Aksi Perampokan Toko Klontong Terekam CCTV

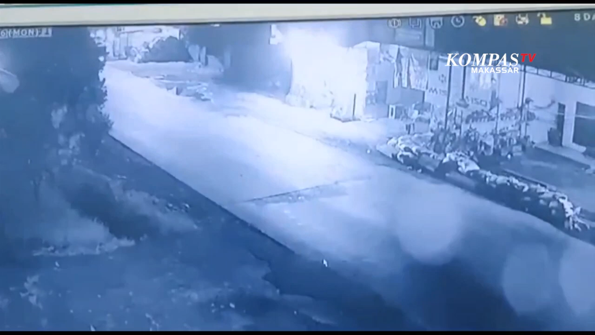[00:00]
Video berdurasi 40 detik yang merekam aksi perampokan di sebuah toko kelontong di Jalan Kapasaraya Kecamatan Tamalan Raya, Makassar.